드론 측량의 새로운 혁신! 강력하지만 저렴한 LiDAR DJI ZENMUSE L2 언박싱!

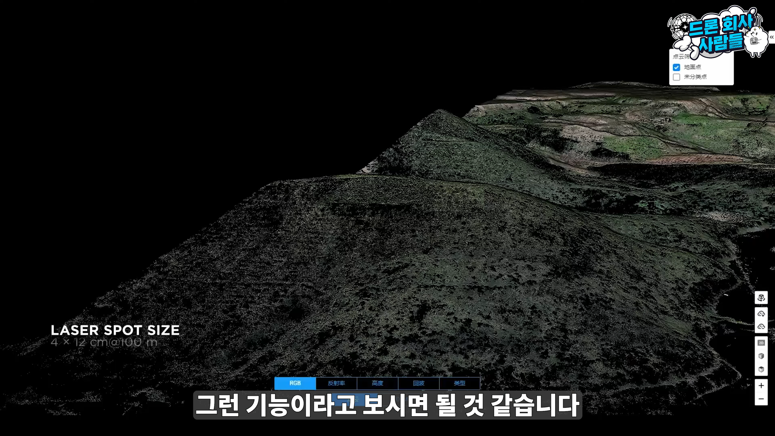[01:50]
그 기능이라고 보시면 될 것 같습니다 또한 특이했던 게 여기 L2는 이 L1에는
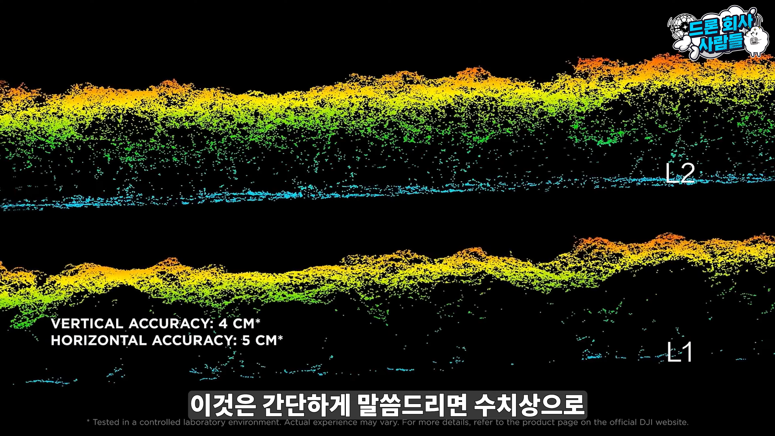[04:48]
L1에 비해서 총 5배의 성능 향상 그리고 평균적인 성능 수치로 보게 되면 약
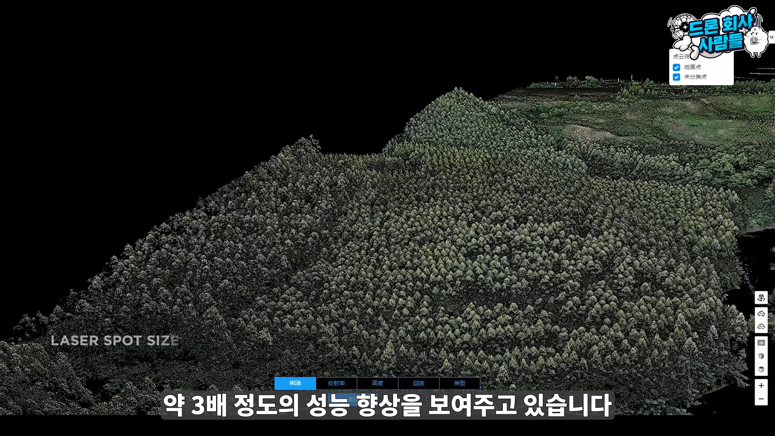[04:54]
3배 정도 성능 향상을 보여주고 있습니다 굉장한 성능 향상이라고 볼 수